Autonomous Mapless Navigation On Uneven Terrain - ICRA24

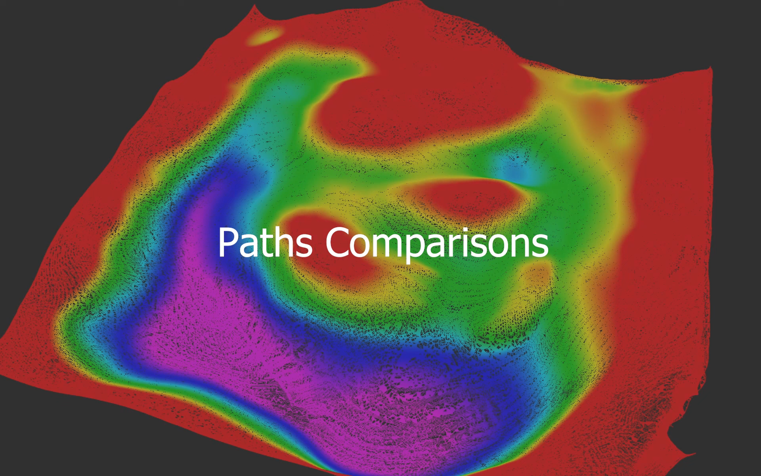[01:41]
Here we present a compilation of paths chosen by both our method and the baseline, offering a comparative view.
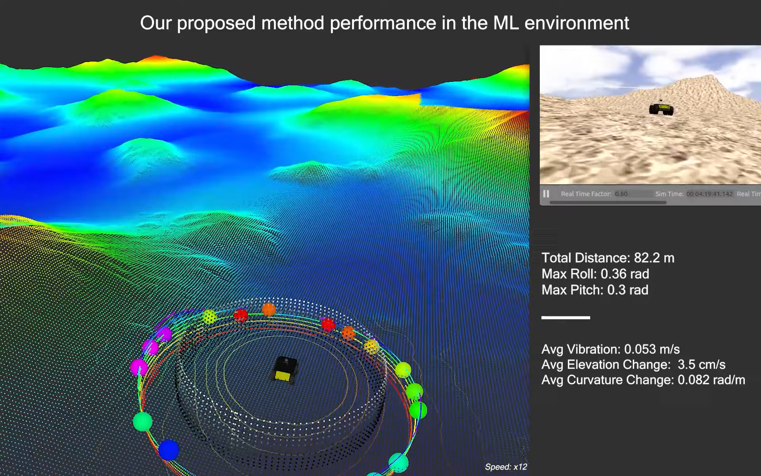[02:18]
our method proved effective as the robot successfully bypassed the hills-enroute to reaching the goal.
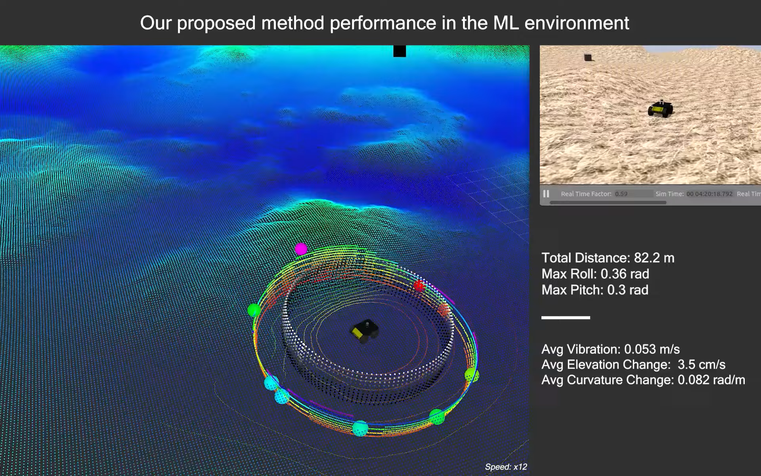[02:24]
This segment shows the hardware experiments we conducted,
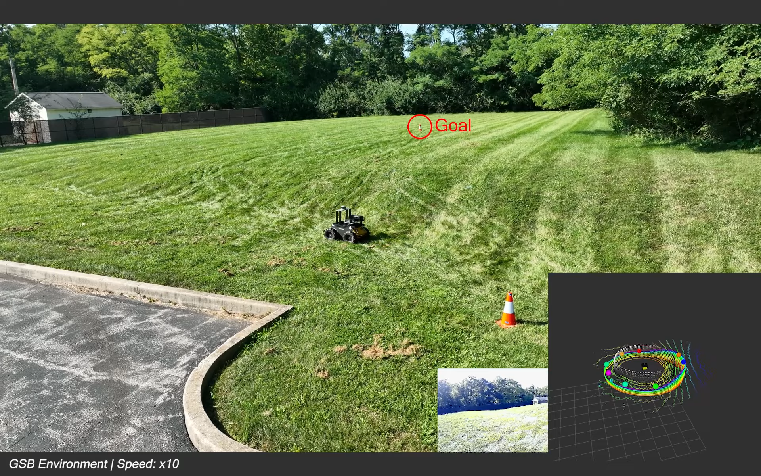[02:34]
highlighting the robot adeptly avoiding a steep hill in the GSB environment.
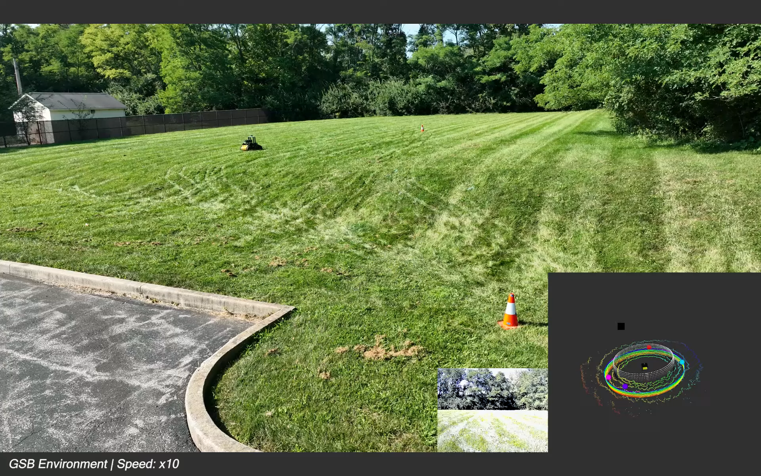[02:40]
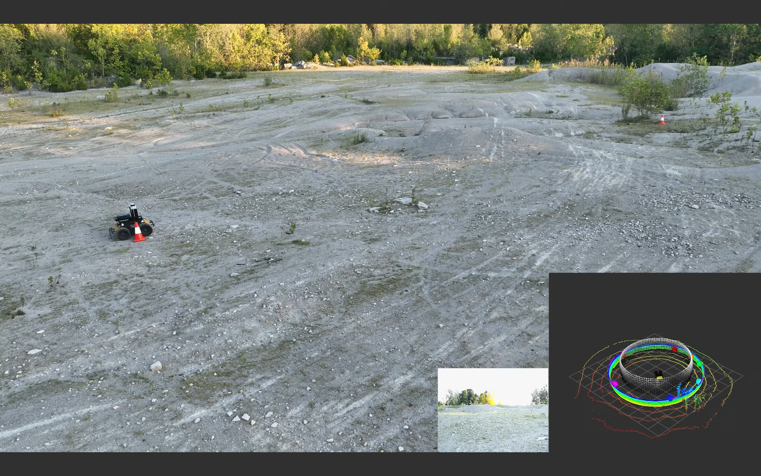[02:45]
See the husky robot skillfully navigating around hills to choose the safest path to the goal.